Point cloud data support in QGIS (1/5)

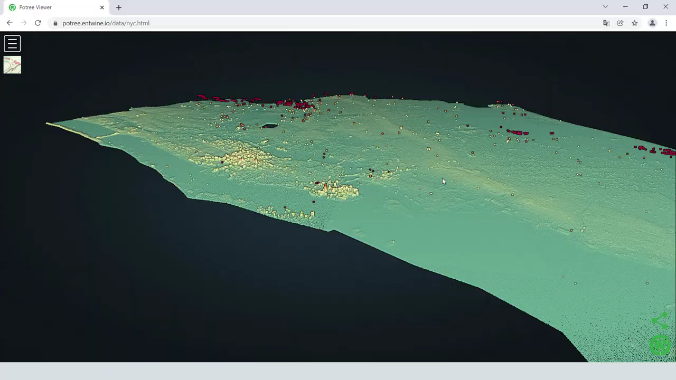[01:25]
Voilà, ici, je donne rapidement un exemple sur le nuage de points de New York City.
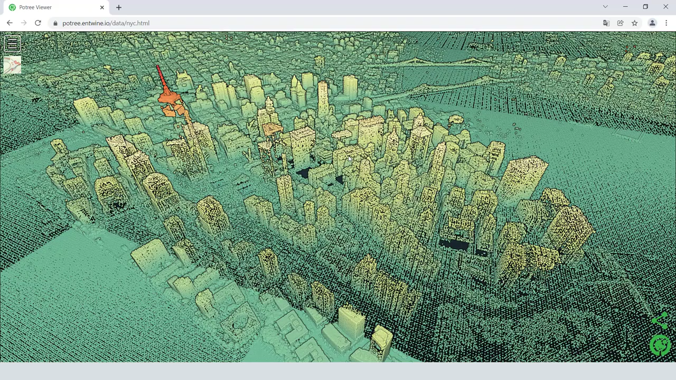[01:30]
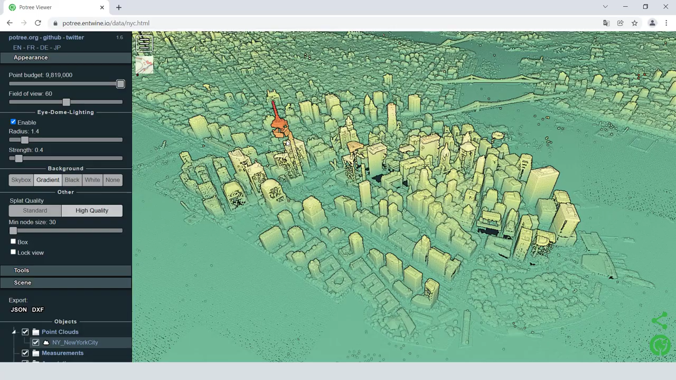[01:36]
Je prends le lien qui se termine par EPT.json et je fais Ajouter.
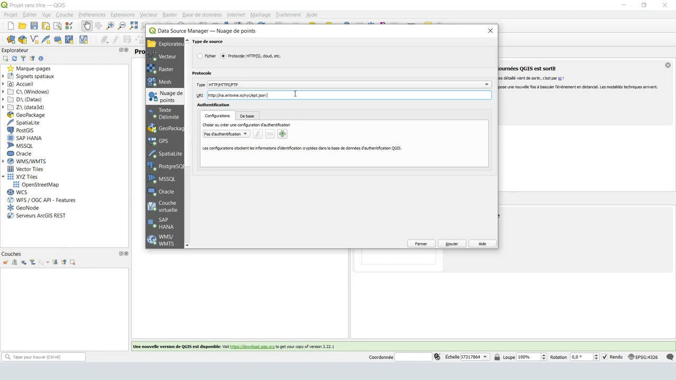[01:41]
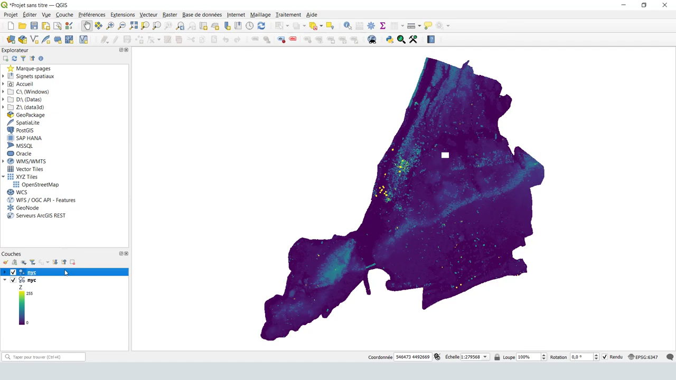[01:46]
Voilà, maintenant, on a accès vraiment à un nuage de points à distance et ainsi que toutes les propriétés qui sont liées à ce nuage de points.
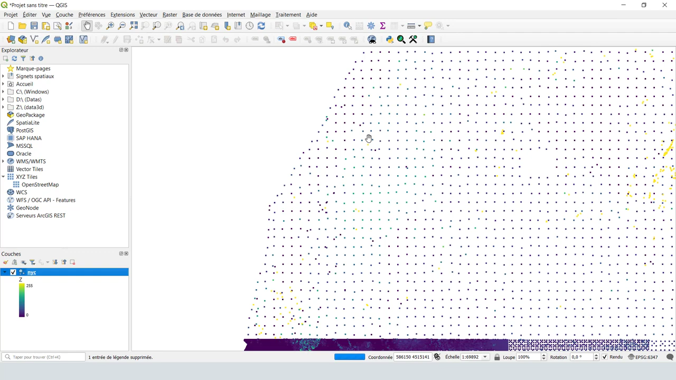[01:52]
Et on n'a pas vraiment besoin de télécharger le nuage de points sur notre PC.
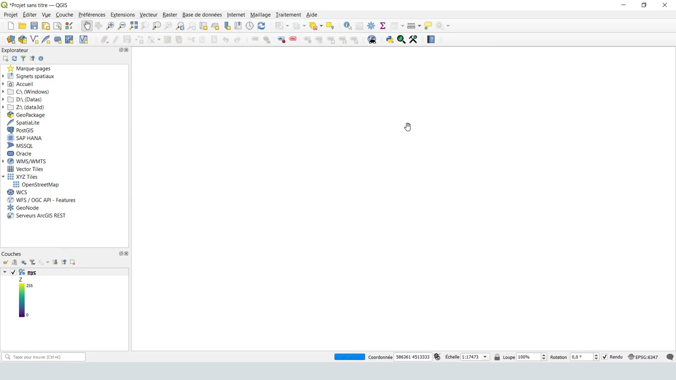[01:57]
Mais en fait, cette option nécessite une connexion Internet continue.
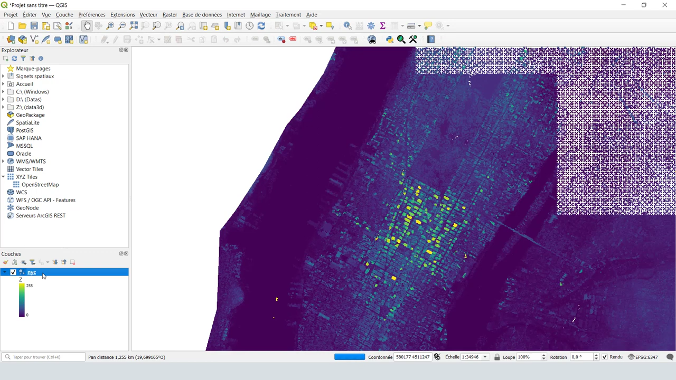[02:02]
On peut manipuler toutes les attributs qui sont liées à ce nuage de points
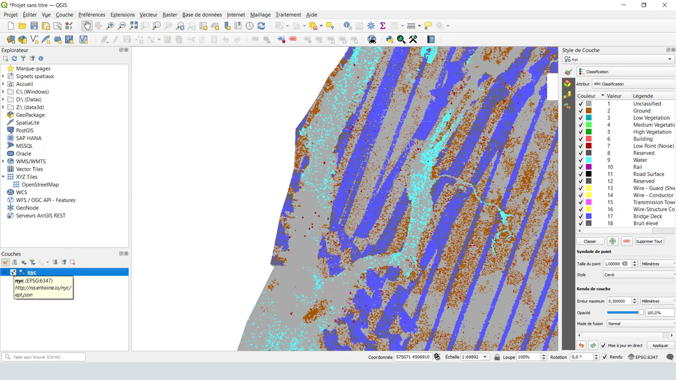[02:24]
On peut voir aussi les propriétés via l'onglet Clique droit sur la couche, puis Informations.
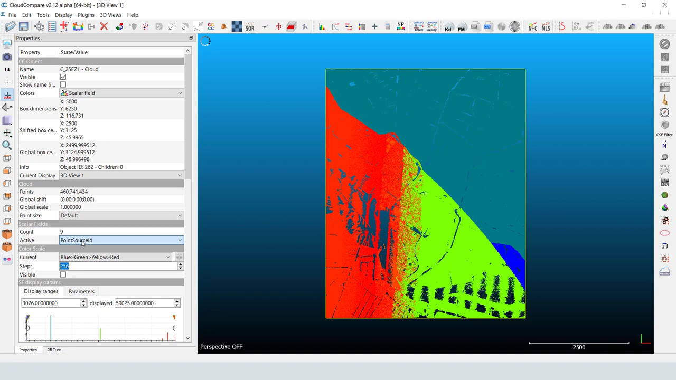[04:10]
Je change l'attribut de visualisation en intensité, en classification,
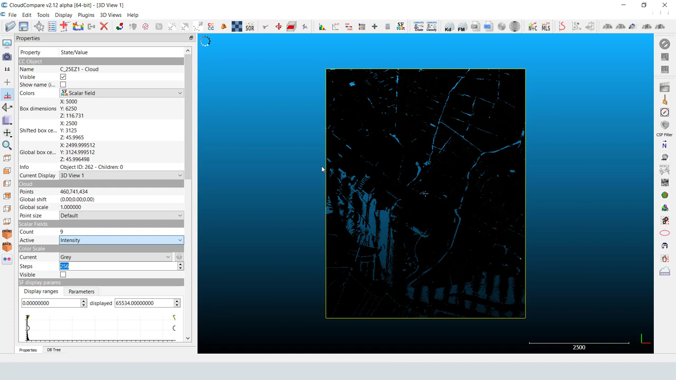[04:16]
pour voir la partie que je viens d'extraire.
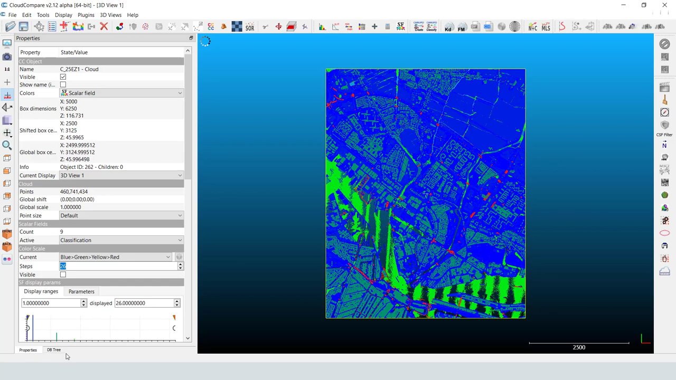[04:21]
Puis, je vais utiliser l'outil de segmentation
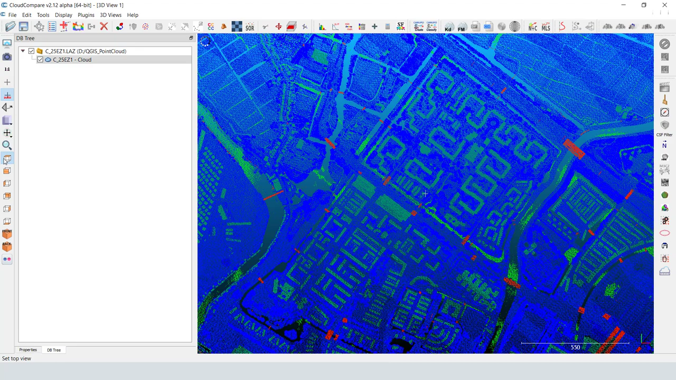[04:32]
pour segmenter une petite partie de mon nuage de points. Je sélectionne l'outil qui permet de créer une forme rectangulaire,
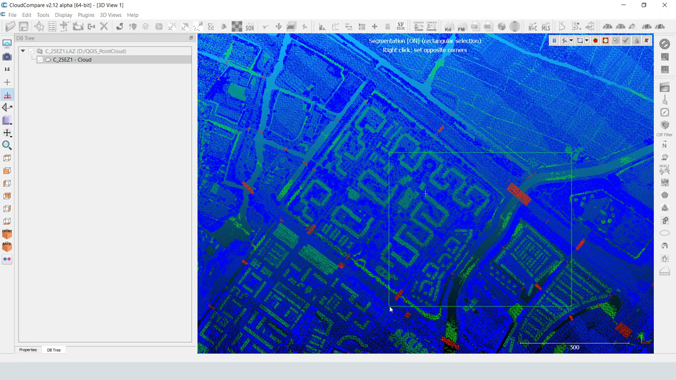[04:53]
permettant ainsi de sélectionner tous les points qui sont donc dans ce rectangle. Voilà maintenant.
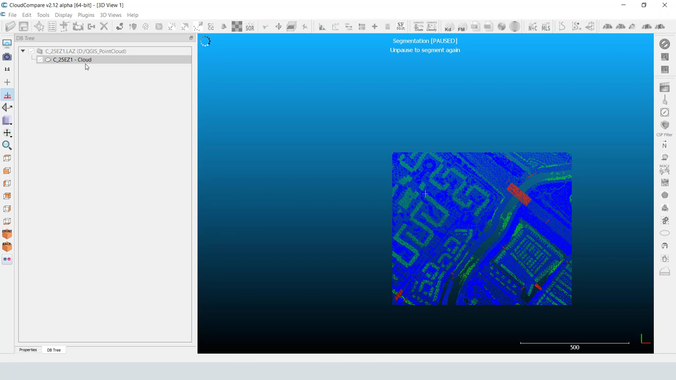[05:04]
J'ai un nuage de points moins grand. Mais il reste quand même assez grand, 10 millions de points,
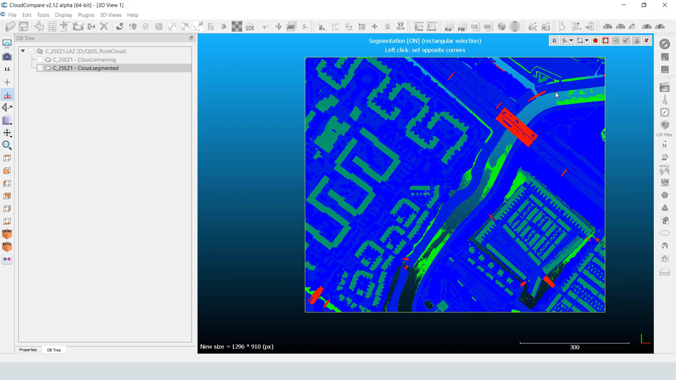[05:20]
Voilà, je vais opter pour cette taille-là et je vais essayer de voir encore.
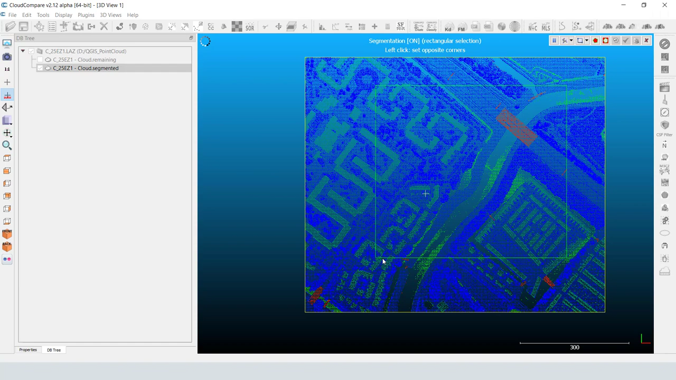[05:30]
Je valide. Maintenant, j'ai 4 millions de points, donc c'est bon.
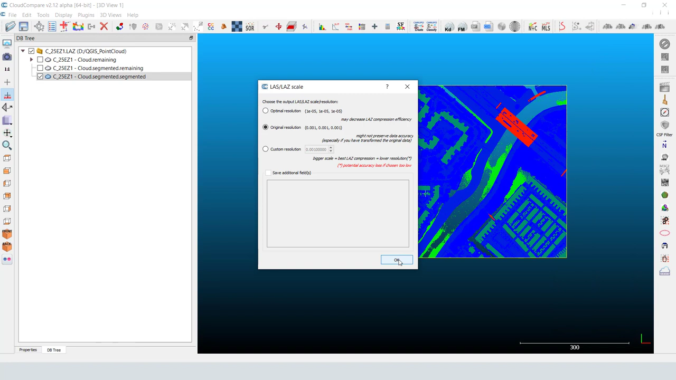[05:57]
Je reviens à Cloud Compare et je vais faire glisser mon nuage de points.